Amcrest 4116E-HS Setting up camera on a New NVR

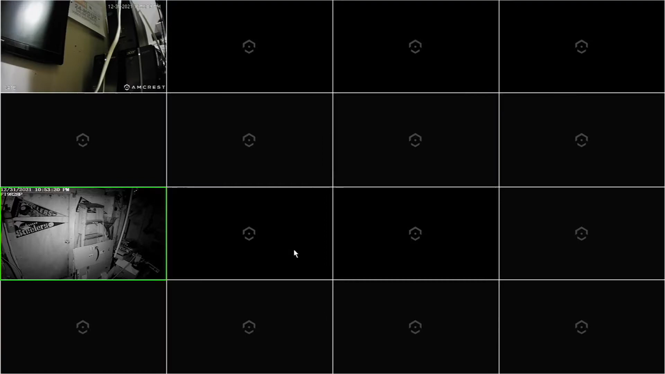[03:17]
all right then we connect our next one here and because this does have the right password it loads right up next one here because it has the right password it'll load right up all right now you're thinking to yourself okay great now
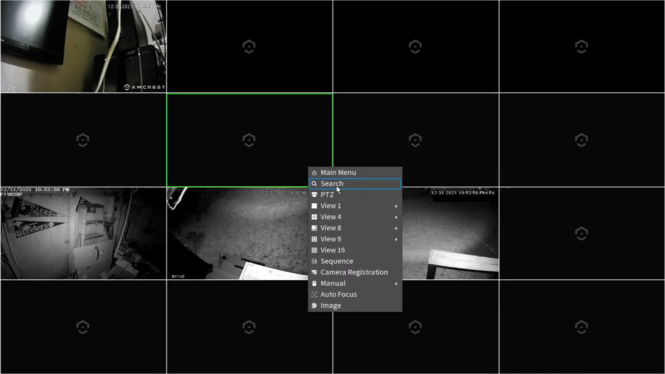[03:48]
let's do you know or one through four grid okay but I can't see
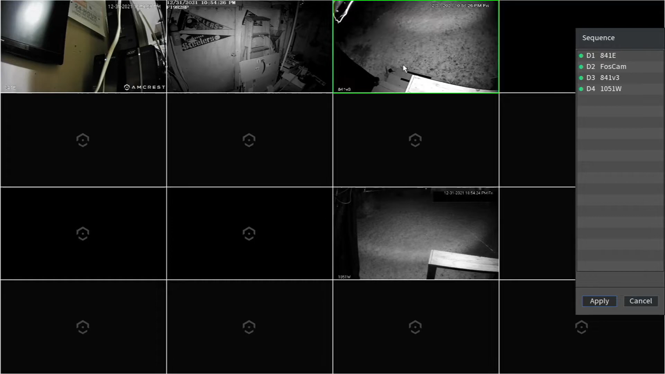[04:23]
it to three take this one move it to four then you press apply now when you look at one through four
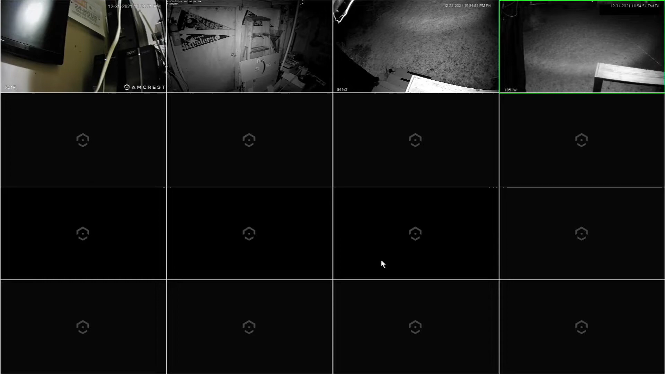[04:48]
is to help the people that have an NVR that's a POE and has half POE ports and the other half non POE and you're you know thinking ahead and you're going to get more POE cameras in the future this way when you plug in your you're you know POE cameras into port 2 this will now be port 2 but you can of course
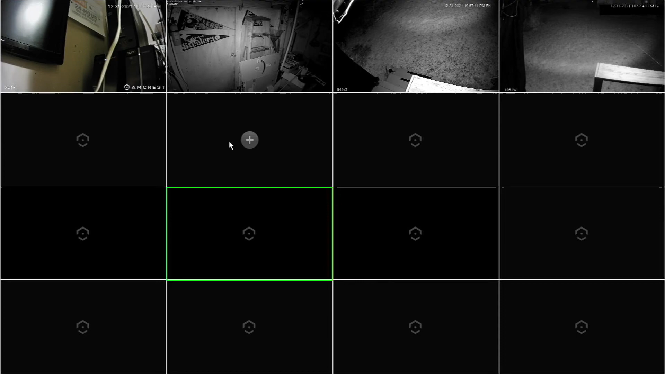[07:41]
so it's best you know to leave your eight channels for POE open and available for your future install and again by doing the sequence and you want to see those four channels you now have them in your four grid all
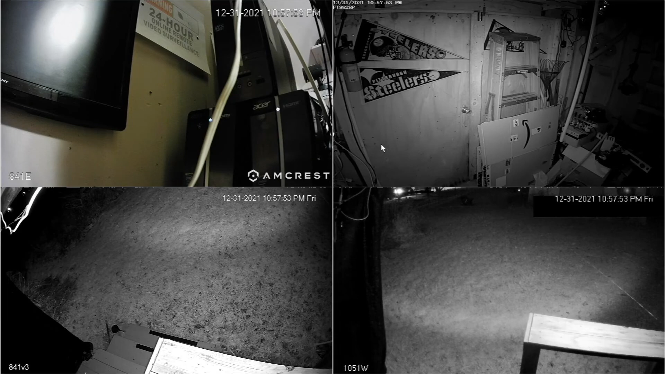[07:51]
right this is the most convenient way and fastest and easiest way to set up a POE NVR with only having half the ports POE and the other half non POE alright thanks for watching if you have any questions comments or concerns you know please feel free to you know leave a comment if you